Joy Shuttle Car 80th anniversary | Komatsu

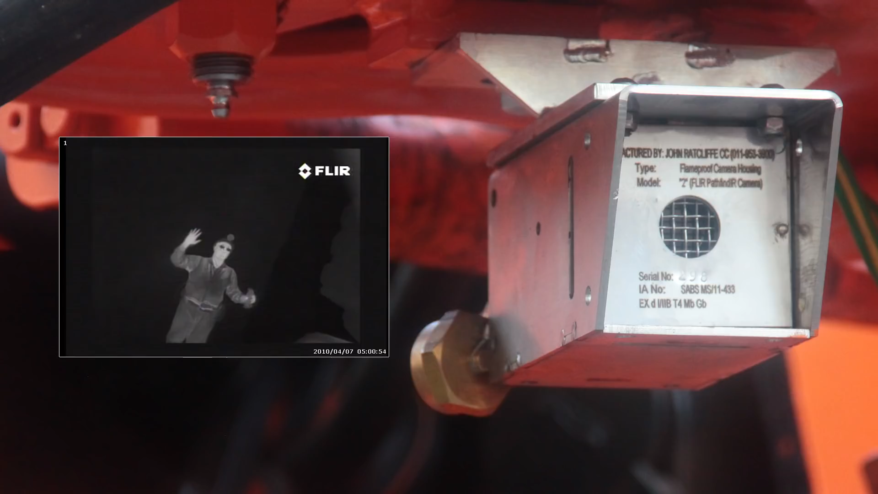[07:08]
so an operator can see objects in front of them when they're traveling in the forward and rear direction.